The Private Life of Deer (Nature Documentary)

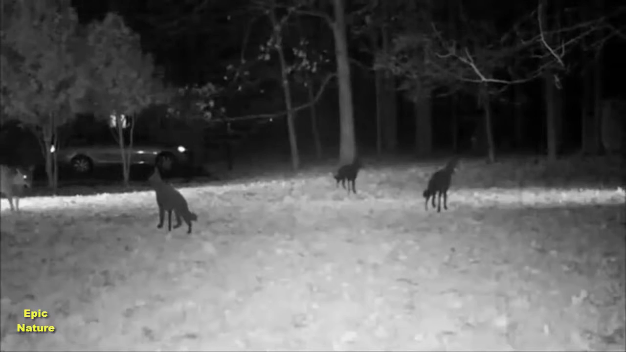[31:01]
There's another deer coming right here, going right to the coyote. It's like two yards away, checking it out right here, lifting the...